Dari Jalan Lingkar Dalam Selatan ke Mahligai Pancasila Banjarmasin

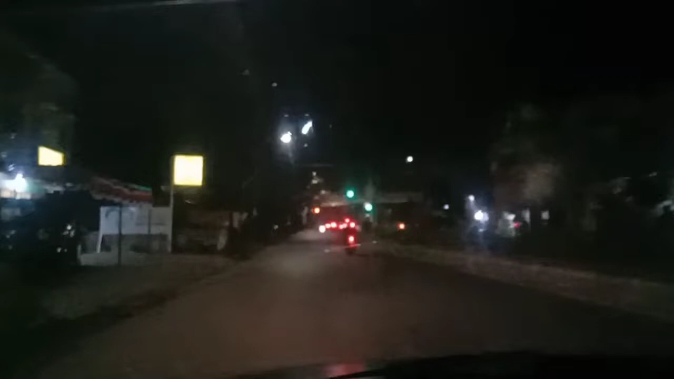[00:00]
Assalamualaikum warahmatullahi wabarakatuh Selamat malam Moga sehat semua Kali ini kita berada di Jalan Lingkar Dalam Selatan Banjarmasin Menuju
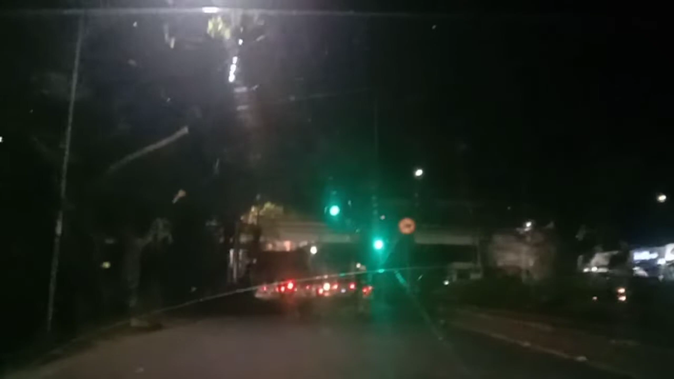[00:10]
Jalan Ayani Yuk ikuti perjalanan saya ini Jangan lupa Like dan subscribe channel ini Terima kasih selamat menyaksikan Perjalanan
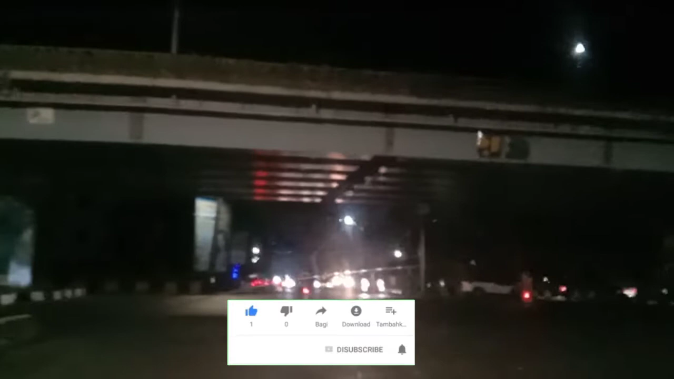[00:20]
kita dari Jalan Lingkar Dalam Selatan Menuju Jalan Ahmad Jani Dan ini sudah di Samping Jalan Playover Oke kita terus saja Menuju Jalan Ahmad Jani Nanti Di semping jalan ini ada masjid Kalau tidak salah Kalau mau salat bisa saja
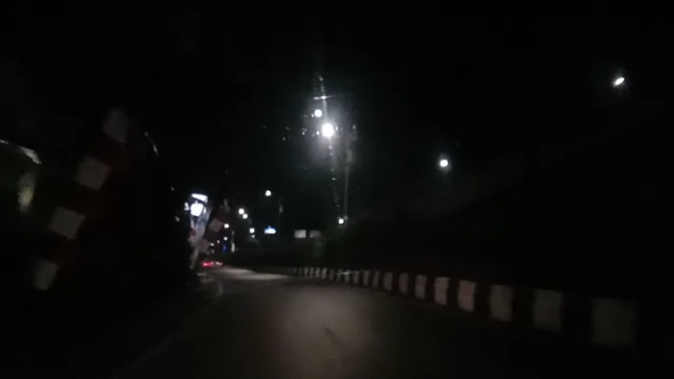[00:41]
mampir ke masjid ini Oke sebentar lagi Kita akan memasuki Jalan Ahmad Jani Dimana Jalan Ahmad Jani itu adalah turunan Dari Playover yang dari luar Banjarmasin Nah ini adalah Jalan Ahmad Jani Yang tadi kita belok kiri Sudah gabung ke Jalan Ahmad Jani Sekitar kilometer 3 Inilah suasana lalu lintas di Jalan Ahmad Jani Sekitar kilometer 3 Setelah Isha Sekitar jam
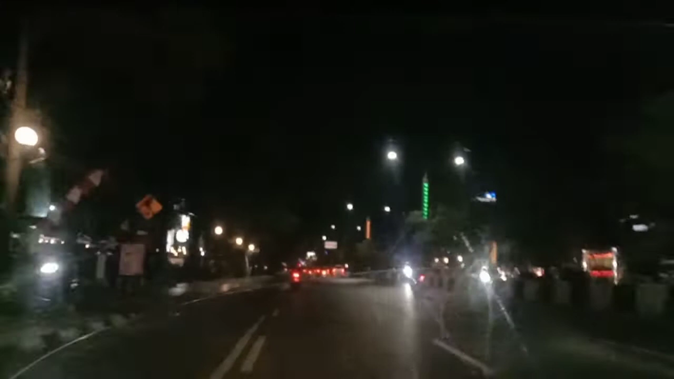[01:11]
8 malam Di depan sana nanti ada lampu merah Jika mau belok kiri Jika mau belok kiri itu arah ke pasar Atau jalan jati Berarti harus ngambil kiri Tapi kalau kita mau terus Ke Jalan Ahmad Jani Kilometer 1 atau kilometer 2 Maka kita ngambil kanan Jika mau belok kiri Nanti Lihat bacaannya Apakah belok kiri itu jalan terus Atau mengikuti isarat lampu Jika jalan terus Maka Jalan terus kita langsung belok kiri Tapi kalau mengikuti isarat
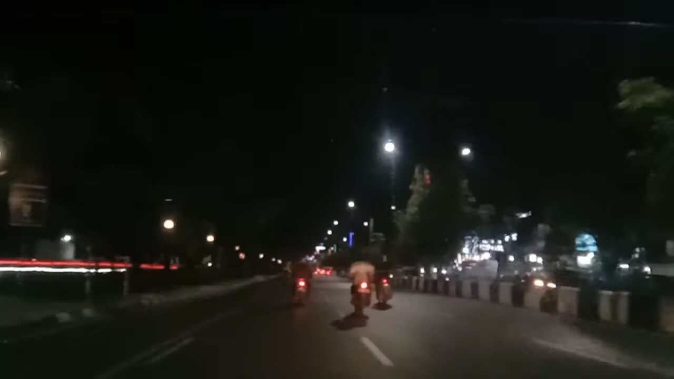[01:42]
lampu Maka kita akan Mengikuti isarat lampu Seperti di depan itu Lampunya warna hijau Ya Kalau kita mau terus Maka kita mengambil Ke arah kanan Jalan sebelah kanan Untuk mengikuti isarat Lampu Hijau Jika hijau itu terus Jika kuning itu hati-hati Jika merah Maka akan berhenti Nah ini hijau Jadi kita akan Terus Ke jalan
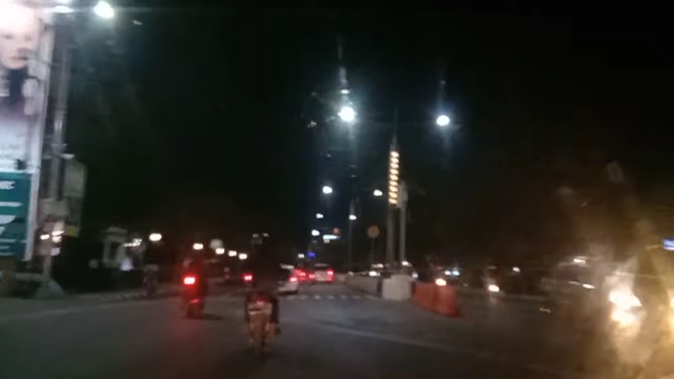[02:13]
Ahmad Jani Kilometer 1 Yaitu Ada disana Rumah sakit ulin Kemudian kalau mau ke Duta
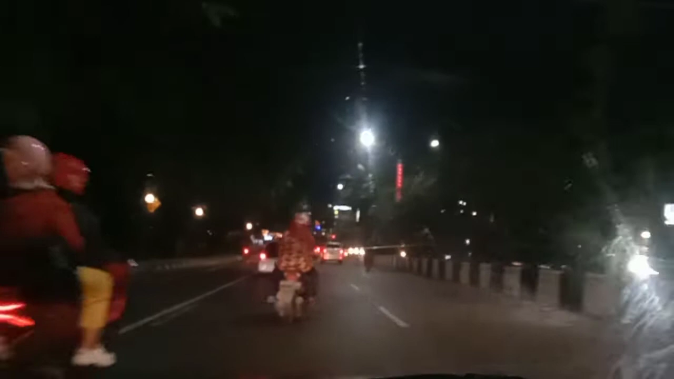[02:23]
Mall Maka jalan terus Di depan ini juga ada lampu merah Jika kita mau Kekuripan Atau kepeteran Kita akan mengambil Jalur
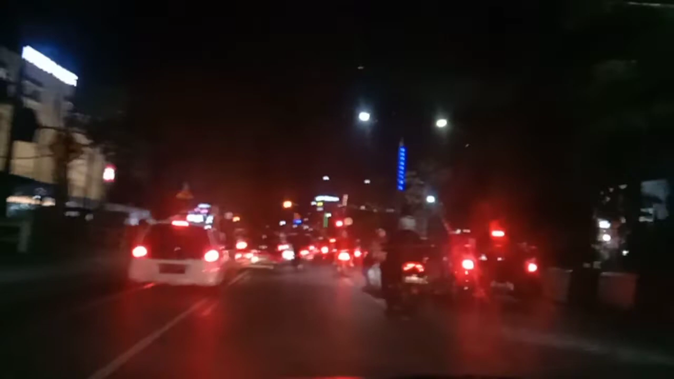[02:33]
kanan Untuk mengikuti isarat lampu Tapi kalau kita Mau terus Maka itu hati-hati Jadi kalau Terus itu boleh Jalan terus Kalau belok kanan itu Harus mengikuti Isarat lampu Nah kita akan terus Maka kita harus hati-hati Untuk terus Karena ada Mobil yang Dari arah Kuripan itu Menuju Kilometer 1 Ya ini Sekitar Kilometer 1 Atau kilometer 2 ini
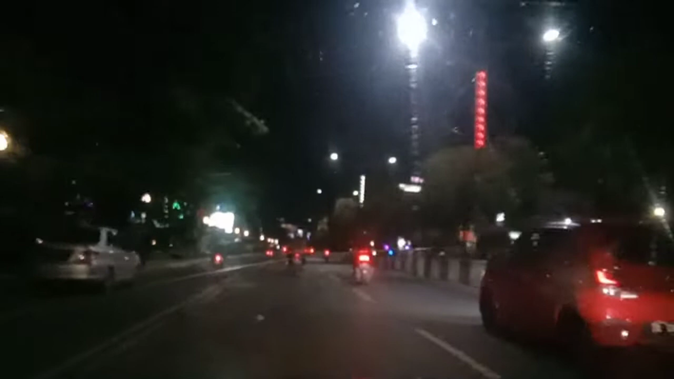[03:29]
Yang jelas Nanti di depan sana itu Juga ada Lampu merah Jika Kita Terus Mau ke Jembatan Atau ke pasar Sudi mampir Maka kita Ngambil sebelah kanan Dan mengikuti Isarat lampu Tapi kalau kita Mau belok Kiri Ke jalan Kolonel Sogyono Nanti Maka Kita akan Belok kiri Langsung Ke jalan
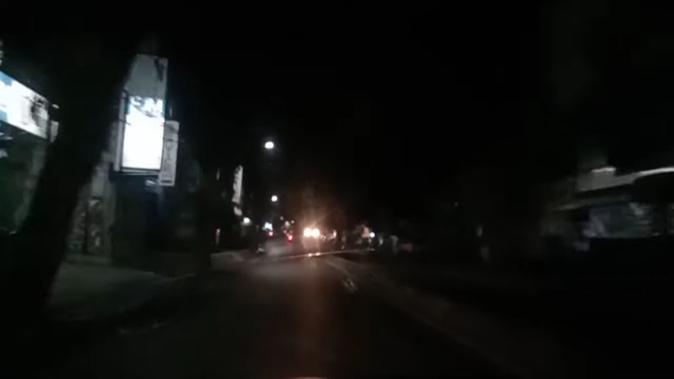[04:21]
Nanti jalan ini Kalau Terus itu Ke arah Pekawaman Kalau ke kiri Kalau ada lampu merah Nanti Itu kembali ke Arah jalan jati
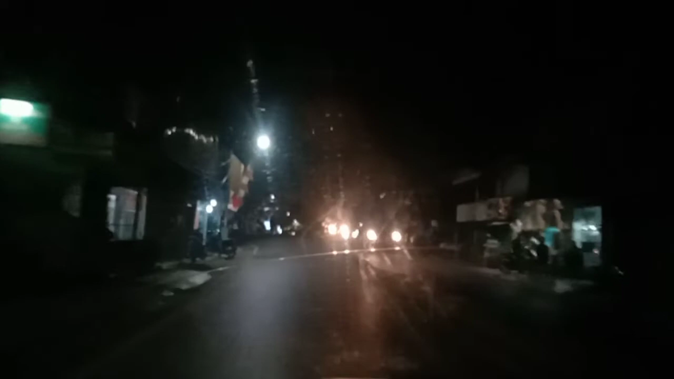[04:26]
Nah ini Ada jembatan Di depan ini Nah jembatan Dan di depan sana Nanti ada Lampu merah Jika kita Jika kita Mau ke Dalam Banjarmasin Misalkan Mau ke Esparman Atau Jalan Kaitangi Atau Mau ke Sabilal Maka kita Akan Mengambil Belok Kanan Dan Mengikuti Isarat
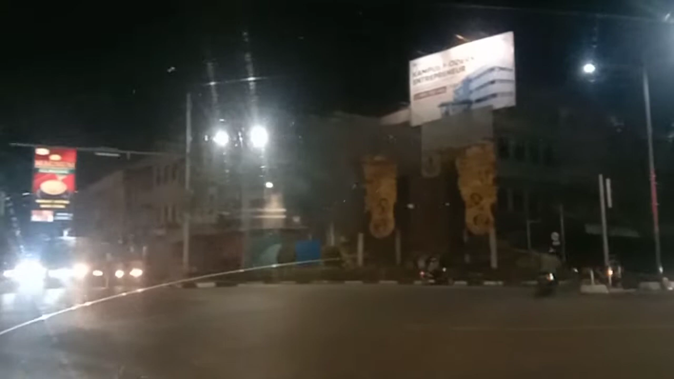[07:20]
Wasallam Ya kita akan jalan Belok Kanan Menuju Jalan Depan Mitra Plaza Sallallahu Sallallahu Muhammad
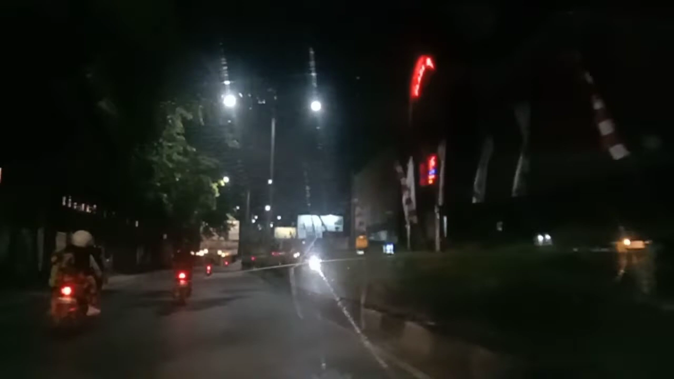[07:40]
Ya Rabbi Salli Wasallim
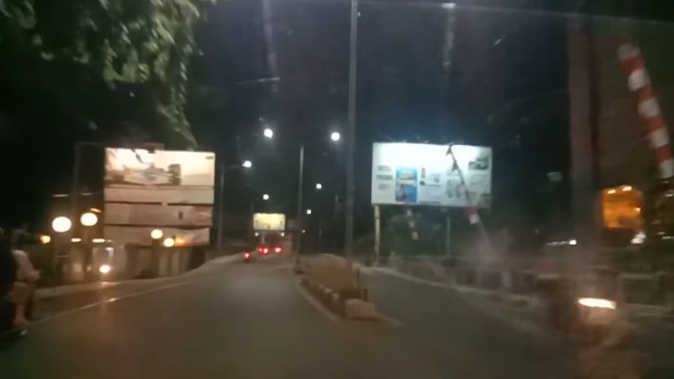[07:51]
Sallallahu Ala Muhammad Sallallahu Alaih Wasallam Sallallahu Sallallahu Muhammad Ya Rabbi Salli
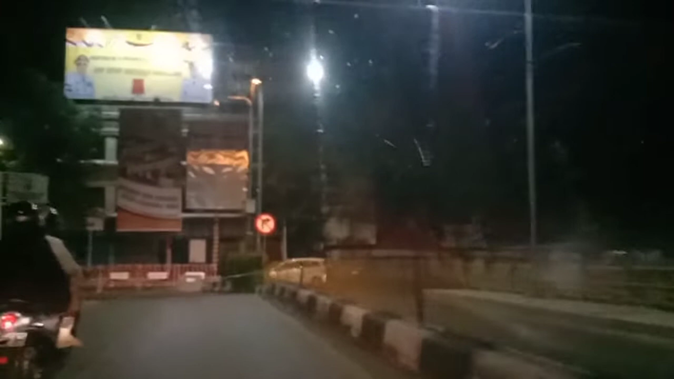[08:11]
Wasallim Oh ini kita berada di Jembatan ini Dan Kita akan Belok Kiri
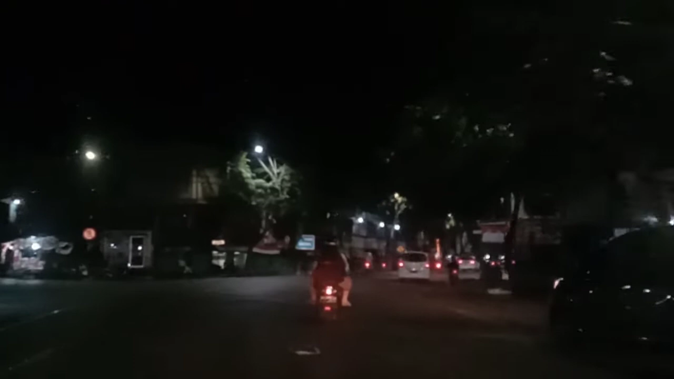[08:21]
Kiri Kanannya ada Pasar Pasar Kanan Pasar Sudimampir Pasar Harum Manis
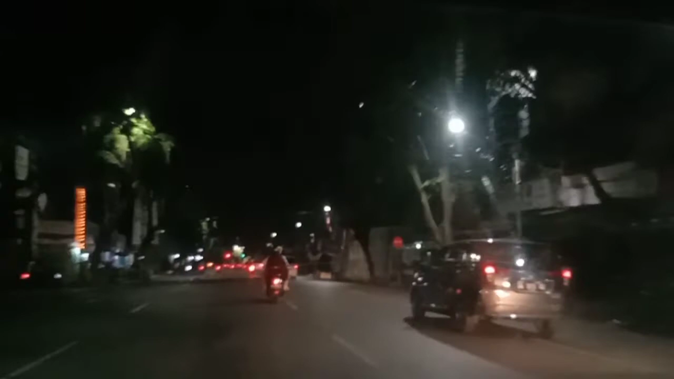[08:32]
Dan Sebelah kanan ini ada Masjid Masjid Anur Kalau tidak salah namanya
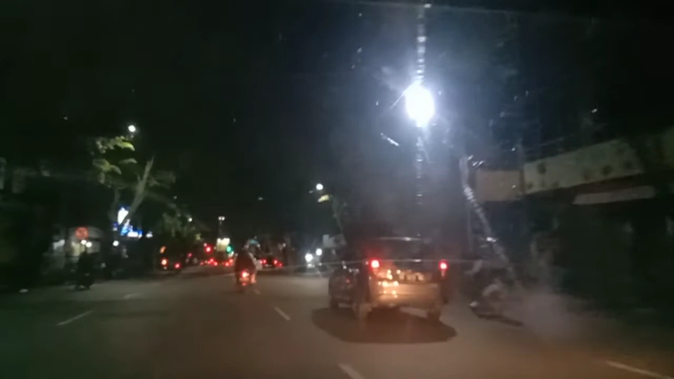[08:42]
Dan Nanti Depan sana itu Ada Lampu Merah Jika mau Kesabilan Muhtadin Masjid Kesabilan Maka akan belok kanan Dan ambil jalur Sebelah kanan Tapi Jika mau ke Misalkan ke Sutoyo Atau pelabuhan Tersakti Maka akan ambil jalan kiri Dan akan terus Dan mengikuti Lampu
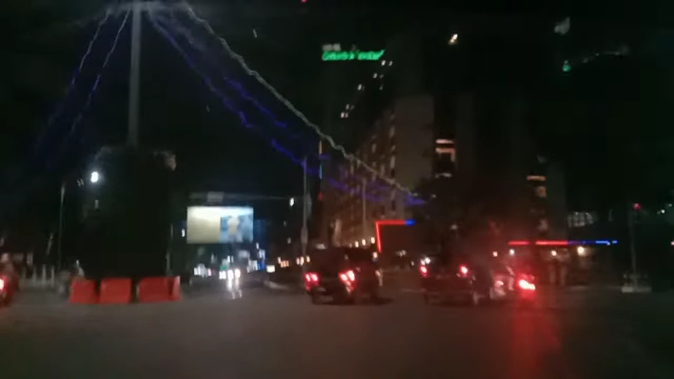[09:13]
Jika hijau Maka akan Boleh jalan Jika kita ke kanan Maka akan ke kanan Inilah Suasana Kota Banjarmasin Di sekitar Sepang 4
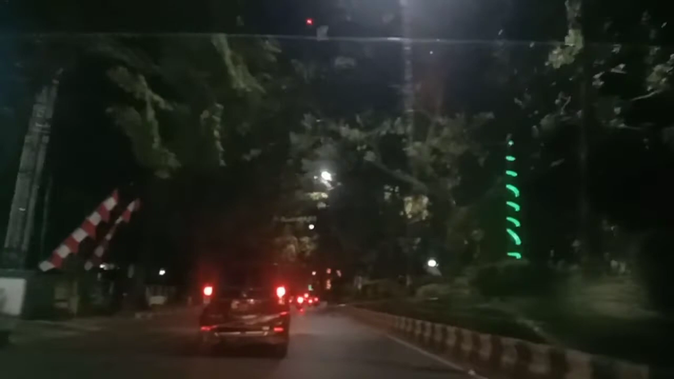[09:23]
Hotel Kalimantan Atau Hotel Mentari Disini Banyak Bank Bank BCA Bank Mandiri Yang ada sebelah kanan ini Kalau mau balik Itu blok kanan tadi Oke Sallallahu Ala Muhammad Ya Rabbi Salli Was Salim